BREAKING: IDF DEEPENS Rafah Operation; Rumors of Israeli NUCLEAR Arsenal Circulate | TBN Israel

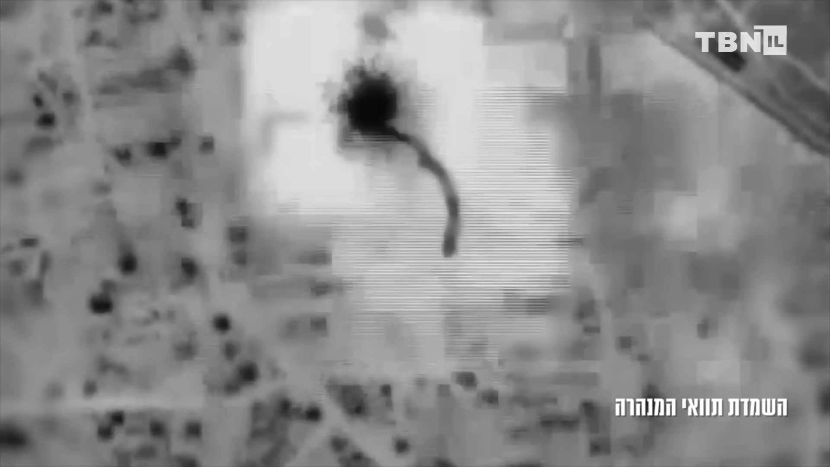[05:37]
This process has resulted in the destruction of most of the assets of the Rafah brigade including the tunnel system,